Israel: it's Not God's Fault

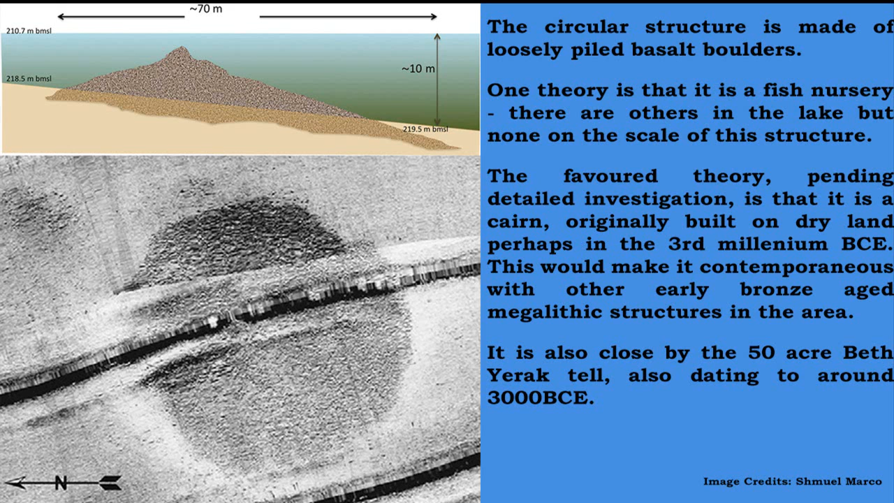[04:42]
found in lake kinnaret in 2003 is ten meters tall and ten meters below the surface if as is currently suggested this stone structure was originally built on dry land then the lake at the time was much lower than it is today besides lake kinnaret israel relies largely on two underground